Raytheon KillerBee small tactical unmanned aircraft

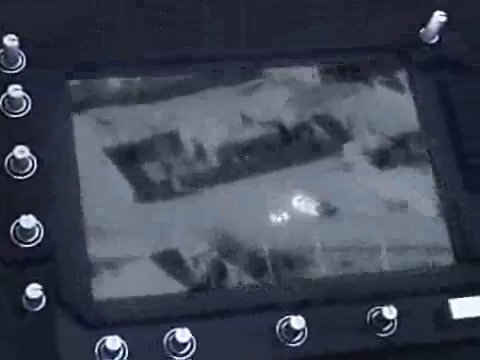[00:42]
Killer B video is sent to the Marine Expeditionary Unit Tactical Air Command Center aboard the LHD.